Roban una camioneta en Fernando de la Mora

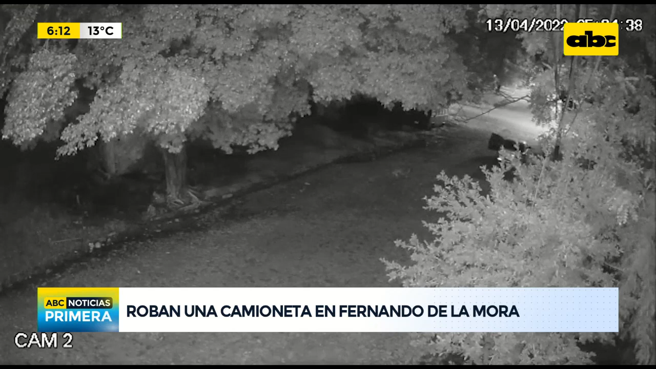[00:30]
Fue y caminó y estuvo unos 10 minutos, según la víctima, en la camioneta. Después arrancó, lógicamente trajo la camioneta hasta donde estaba, donde quedó el automóvil.